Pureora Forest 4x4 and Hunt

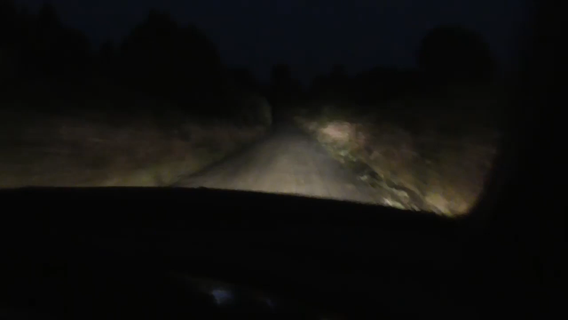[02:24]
And it's just about to get bright now. You can probably see it now on the camera. A few potholes on this road as expected. We'll see what happens. I'm definitely in the right area now. I made it.